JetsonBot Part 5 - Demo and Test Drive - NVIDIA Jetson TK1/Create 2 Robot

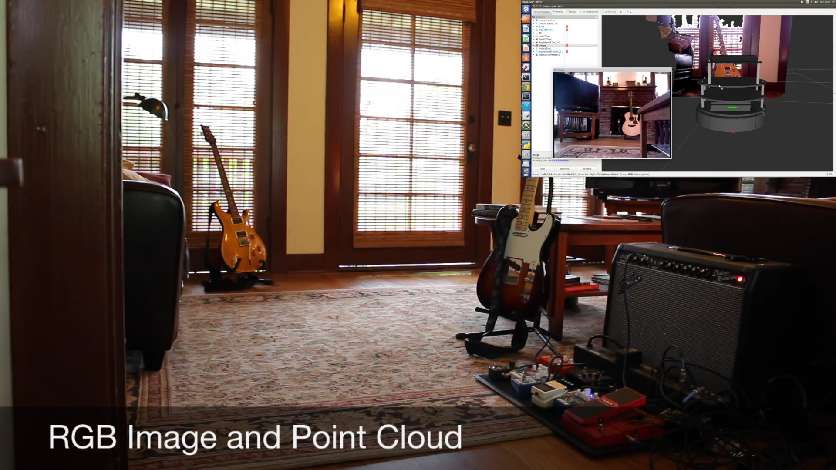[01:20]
Hello. So this is the first test of the partially assembled Jetson bot wandering around.
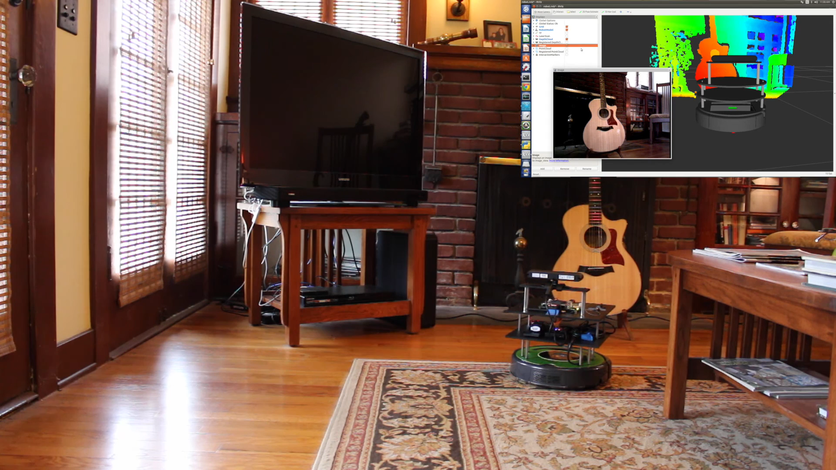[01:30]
I'm controlling it with a joystick. This is basically running ROS and this is a teleoperation node that's working with this particular joystick. I wrote a little custom script for it.